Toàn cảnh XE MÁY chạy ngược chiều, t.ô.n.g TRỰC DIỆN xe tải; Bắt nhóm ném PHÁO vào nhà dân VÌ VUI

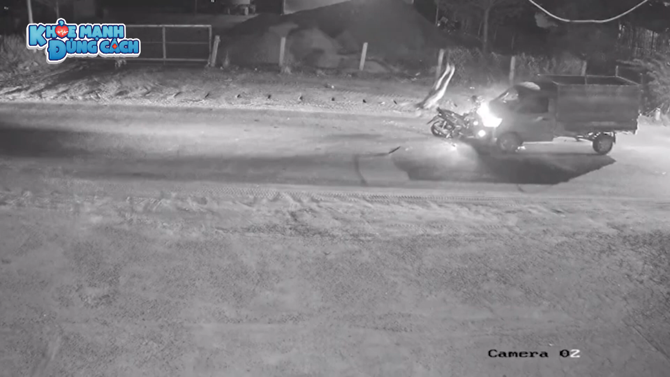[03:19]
điều khiển cũng vừa chạy đến Và xe máy tông trực diện vào đầu xe tải Cú tông mạnh làm người trên xe máy lộn nhau,